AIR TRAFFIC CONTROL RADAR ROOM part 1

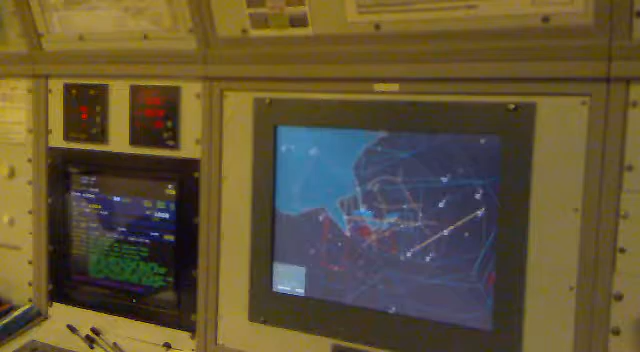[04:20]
If we didn't have, for example, the big lumini to indicate what level we're at, we would have to constantly ask them, what's your altitude, what's your level, to help us maintain separation, because that's what we do here.
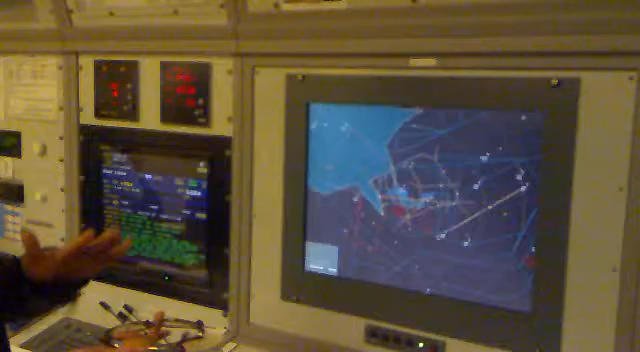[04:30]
Ultimately, we basically keep aircraft separated. That's our main job. OK.
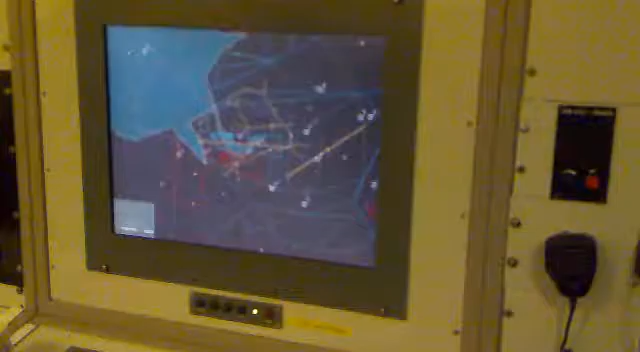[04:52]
And this is his, what's called, strip display board. So besides what we can see on the radar, we also have these strip displays.
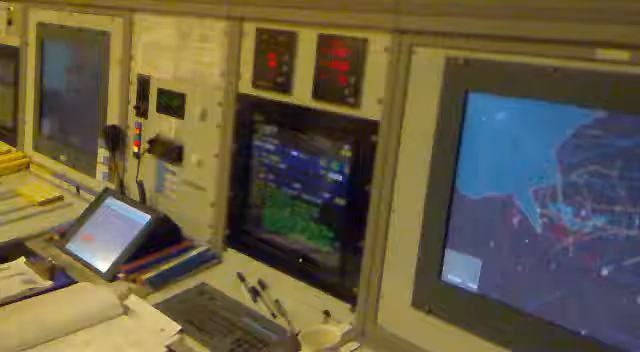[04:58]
Each strip only takes one aircraft.
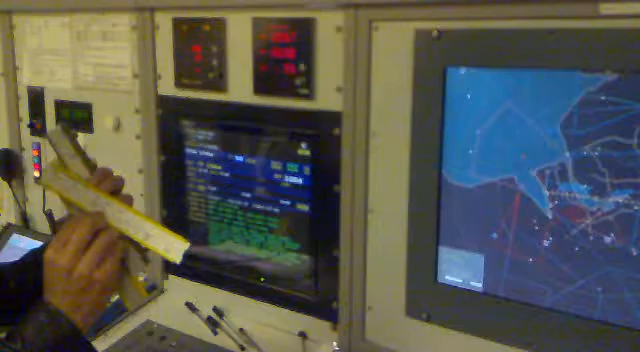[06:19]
So we know, for example, this aircraft, an Airbus 319, which is, if you didn't know, it's a two-jet aircraft.
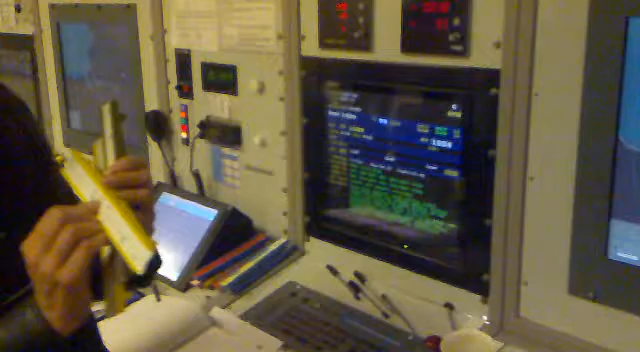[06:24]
And it's going to be coming from Barcelona. So it's going to be coming probably from this kind of direction.
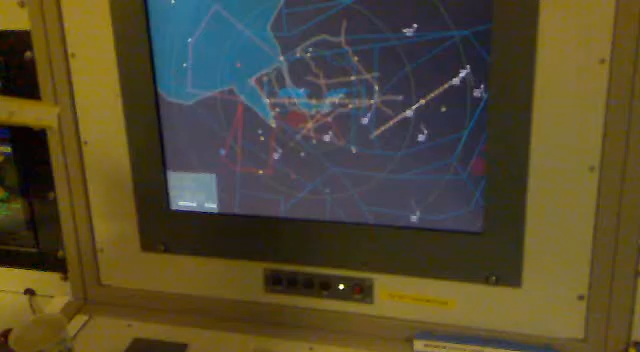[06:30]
OK? Because it's coming from Spain. It's not going to be coming from the north, is there?
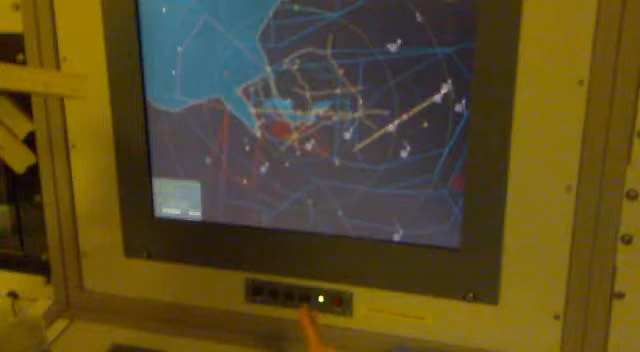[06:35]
It's coming from this kind of direction, an Airbus 319. And then once it gets, then we have a time as well, 10.58.
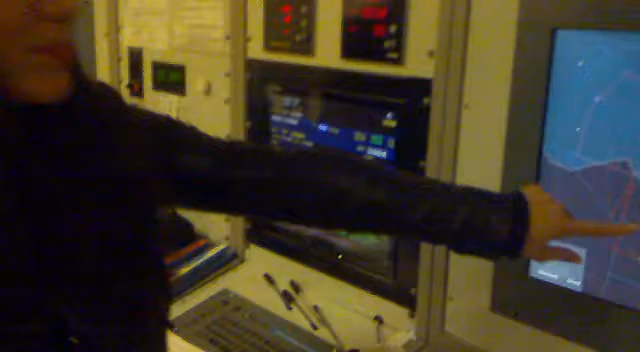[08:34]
Aircraft inbound to this little field in Chester. This little airfield.
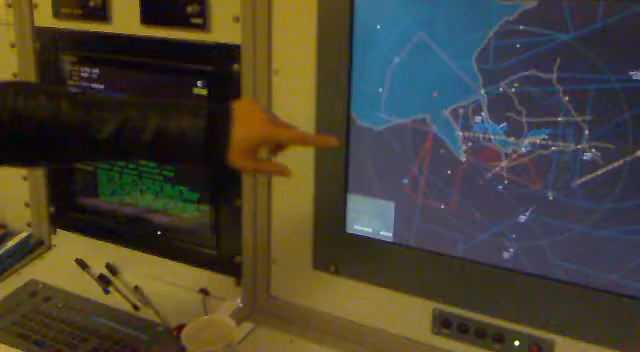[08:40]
And because they're not coming in or out to us, so the tower wouldn't have any of them.
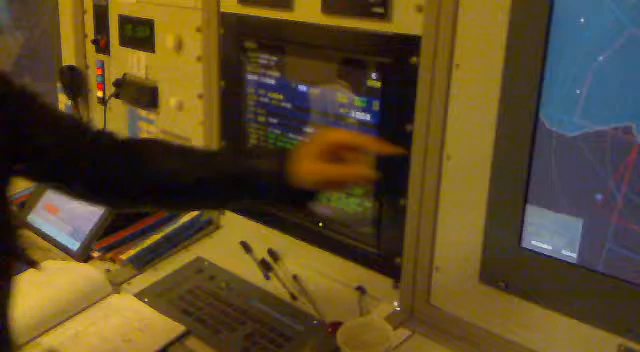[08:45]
But because the two airfields are so close together, we need to work together.
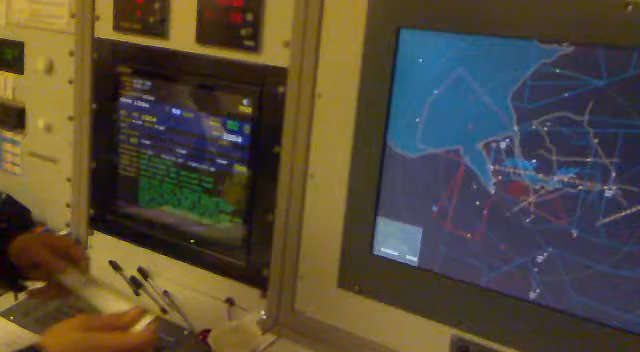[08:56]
Because, for example, if we had an inbound from the south and they had
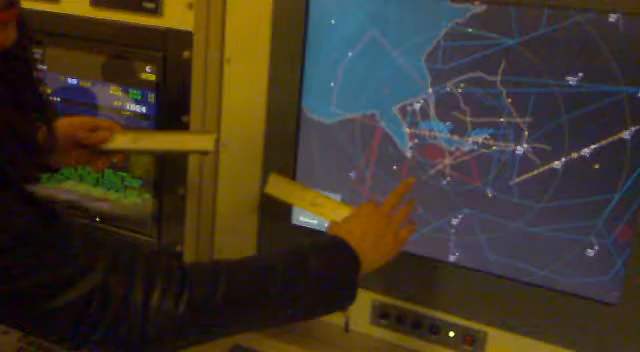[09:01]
a departure to the south from there. So they need to take off from there and we've got something coming in. Do you see the problem? They want to climb and we want to descend.
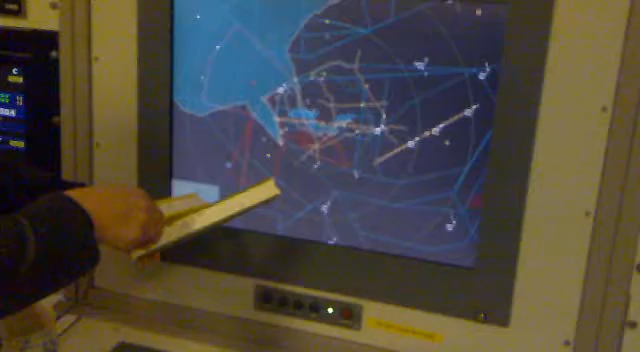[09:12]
We need to know what they're doing. Again, working together to maintain safety.
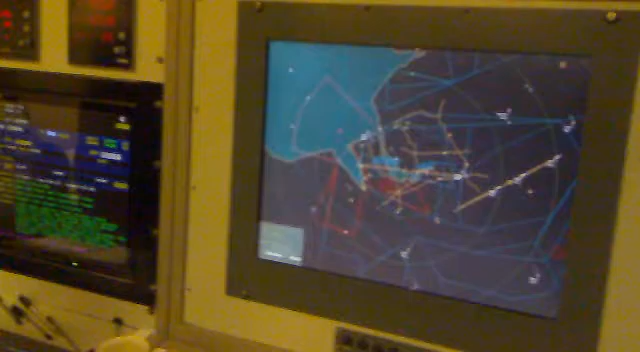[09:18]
I've seen the red ones and the pink ones.